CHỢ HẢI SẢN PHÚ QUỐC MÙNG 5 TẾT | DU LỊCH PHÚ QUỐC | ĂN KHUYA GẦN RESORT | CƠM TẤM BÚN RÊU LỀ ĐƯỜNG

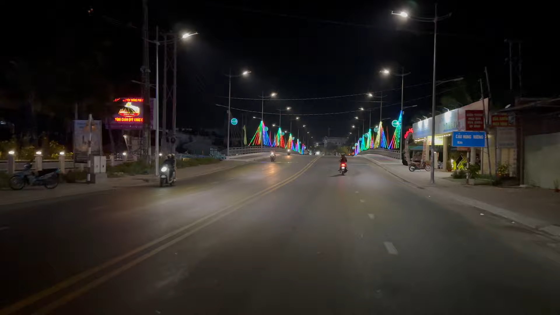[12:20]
Bữa nay chắc cuối tuần người ta mới mở đèn ở trên cái cầu này Chứ mấy ngày trước cho đi thì không có thấy mở đèn Hoặc là có thể người ta mở đèn theo giờ á Rồi mình đi ngang ngay cái lúc giờ người ta đã tắt rồi á